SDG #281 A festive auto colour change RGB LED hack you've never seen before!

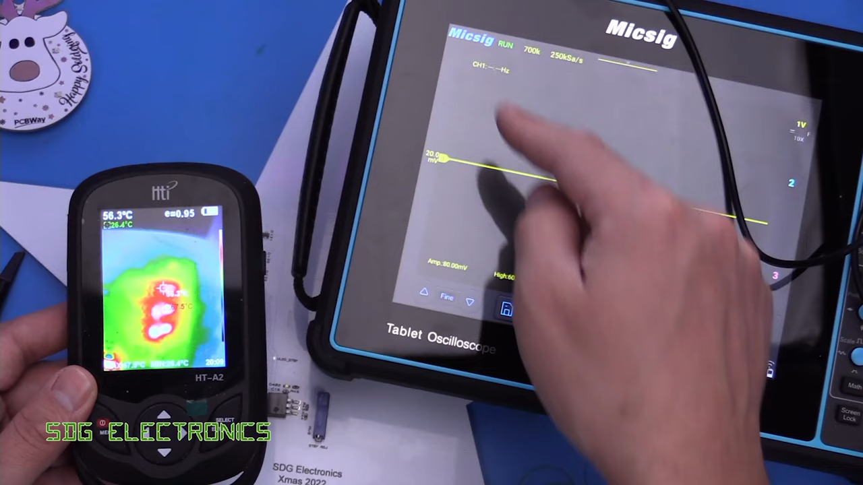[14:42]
the one at the top is the one that's driving the outside ring and that's getting the hottest probably about 74 75 degrees c but you can see in real time the transistors turning on and off which is quite interesting
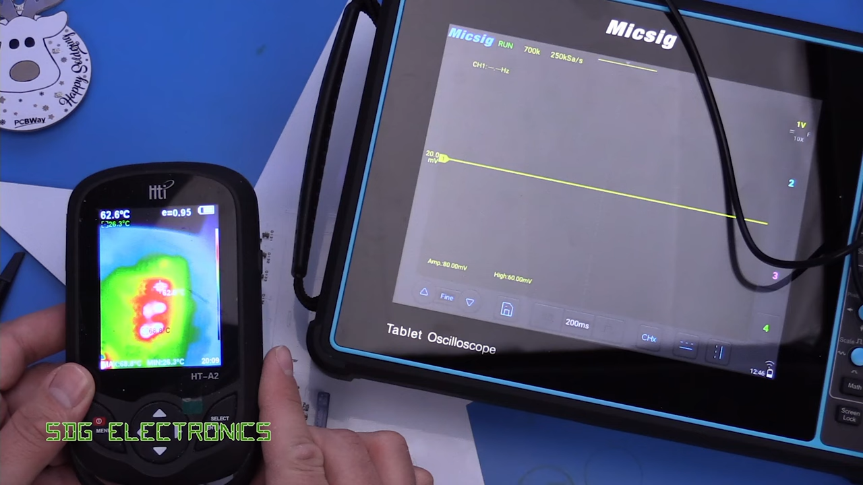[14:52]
On screen: spot 62.6°C
so i might just quickly check the data sheet to make sure i've spec'd these mosfets properly so
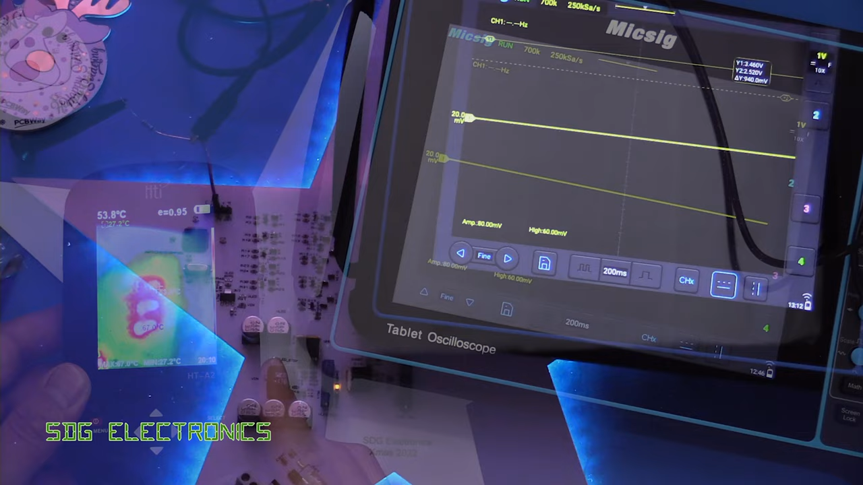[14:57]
that thermal image actually i found a little bit alarming because although it's not clear with this particular
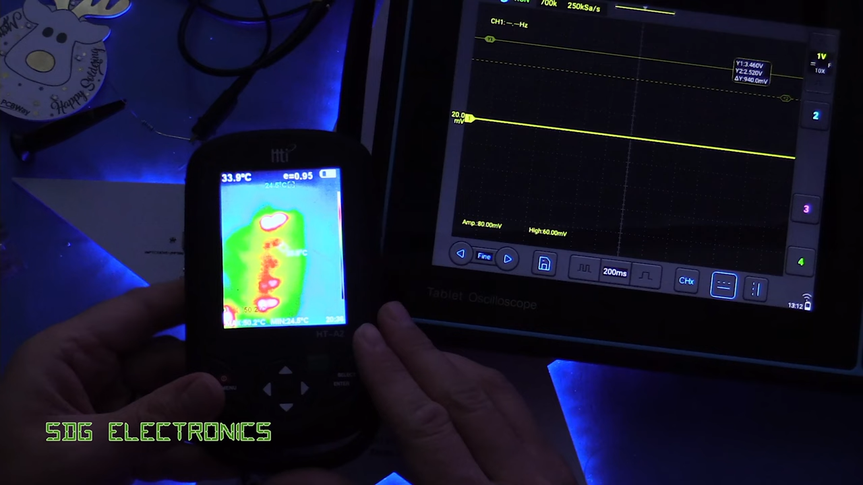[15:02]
On screen: spot 33.9°C
thermal camera both the npn transistor and the
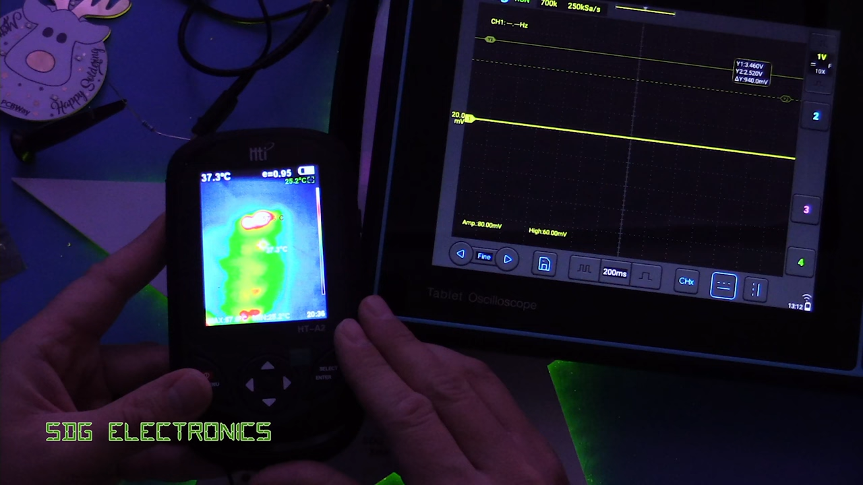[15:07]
On screen: spot 37.3°C
p channel mosfet are getting hot you can see there's two components getting warm and
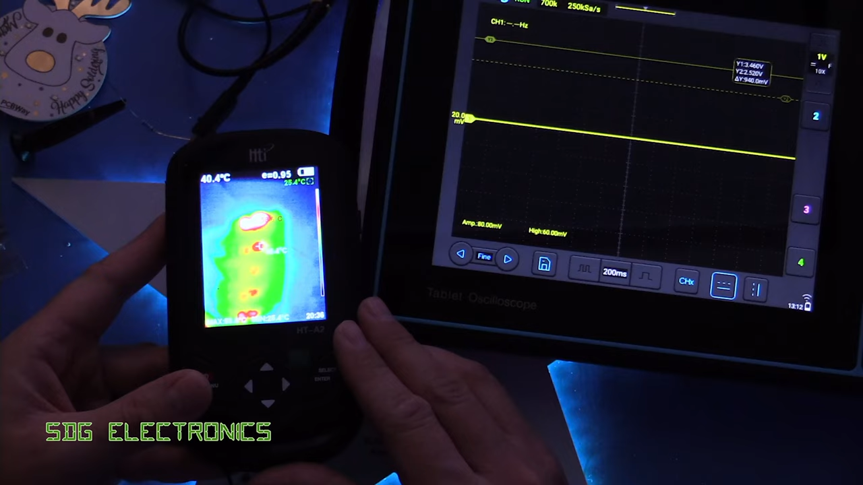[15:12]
On screen: spot 40.4°C
when we take a look at the schematic so these are the two transistors that are getting hot so we've got a mosfet which we would expect to get a little bit warm but q2 definitely